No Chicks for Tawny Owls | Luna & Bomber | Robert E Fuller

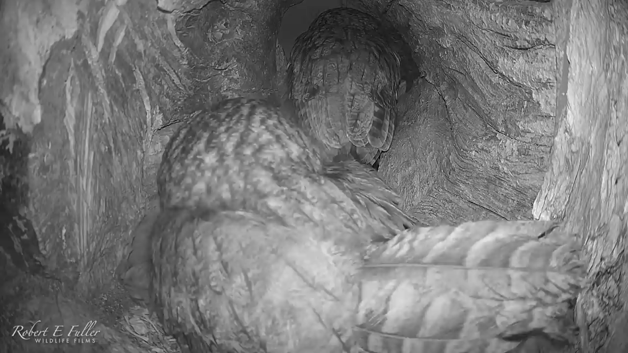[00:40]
She pecks at his tail feathers, before giving him a gentle shove,
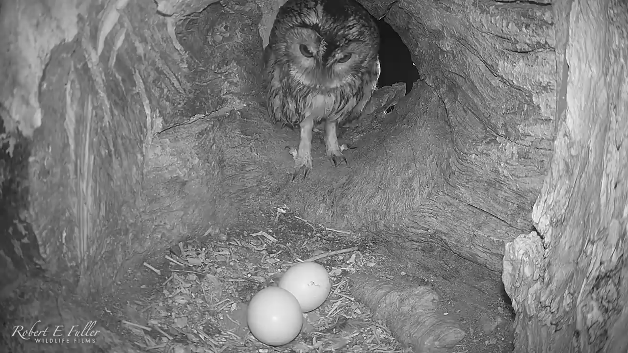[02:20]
He checks over the eggs, and waits for his mate to return.
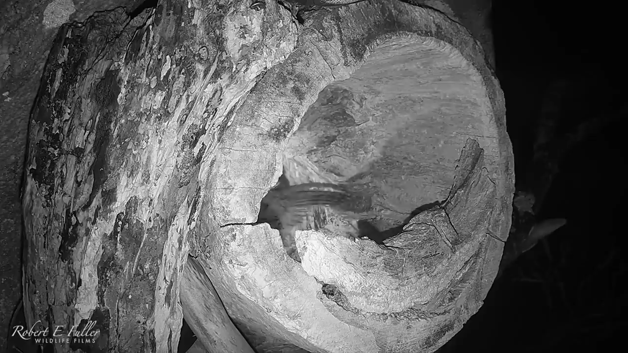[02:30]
Luna returns to find Bomber waiting for her.
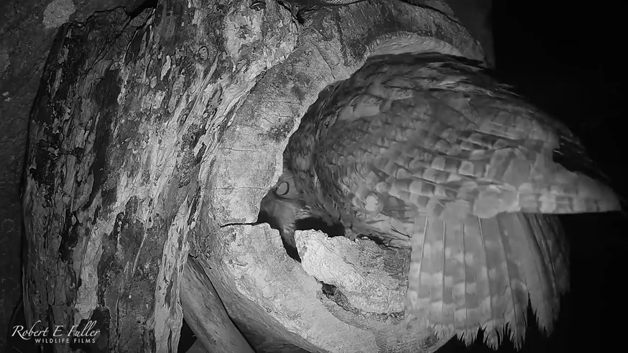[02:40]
And after a brief nuzzling, she sends him off to get more food. Bomber returns with a vole, to win back Luna's affections.
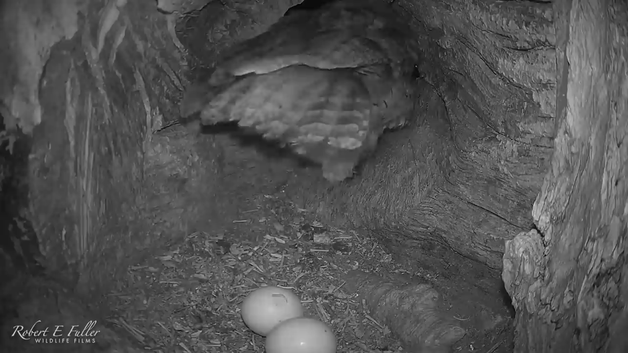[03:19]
But a crack in the first egg could be the start of hatching.
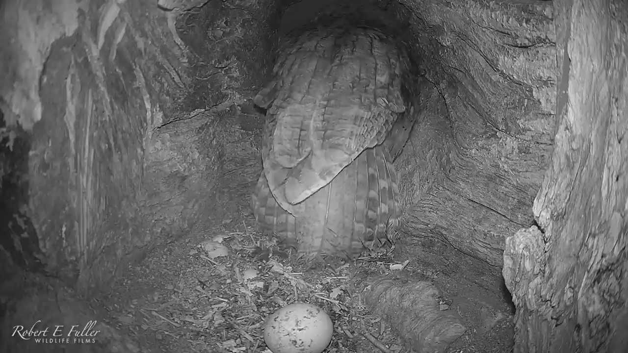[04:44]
Boma returns to the nest to find no Luna and no chicks. He calls to his mate to see where she's gone. With no reply, he enters the nest to check the egg.
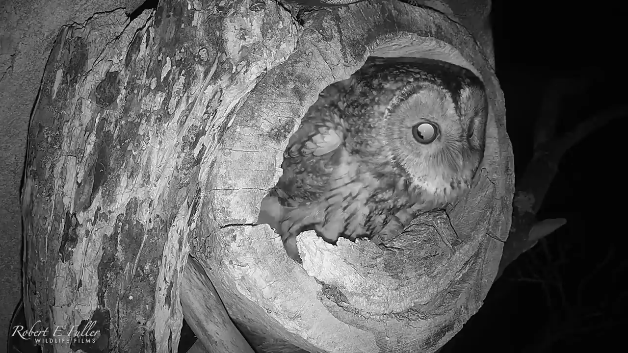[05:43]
And if you listen closely, you can hear her calling back. They've given up on this egg too. Tawny owls don't usually have two attempts at nesting.